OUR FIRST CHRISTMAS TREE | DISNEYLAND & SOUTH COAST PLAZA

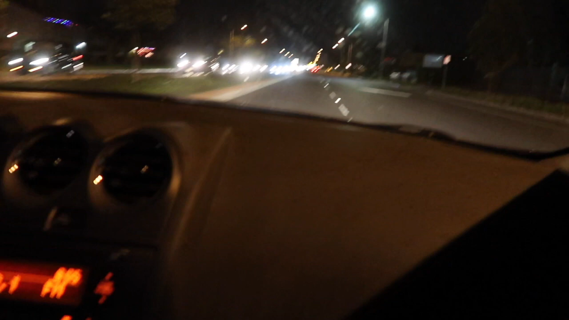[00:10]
What are we going to go buy? Christmas accessories.
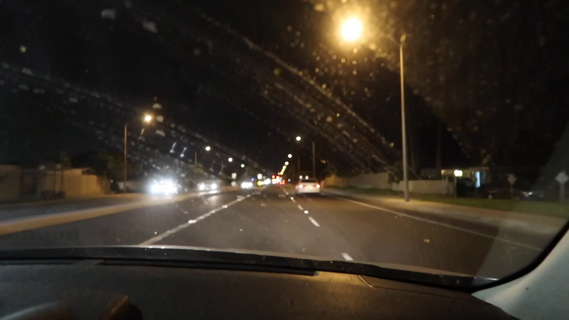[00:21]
Christmas accessories. Whatever they call it. We need to clean this car because I can see everything.